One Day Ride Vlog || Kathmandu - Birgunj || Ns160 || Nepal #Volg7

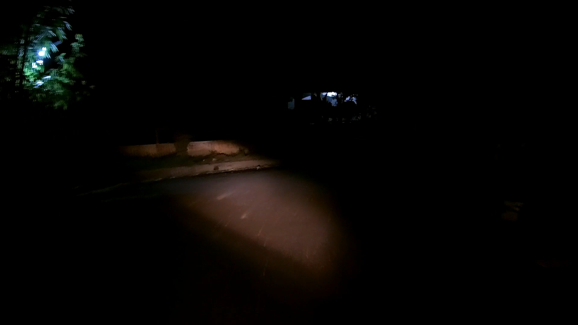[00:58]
Most probably it will take 1.5 hours. राति त्यस्तो अब छ कि त्यस्तो देखिँदैन.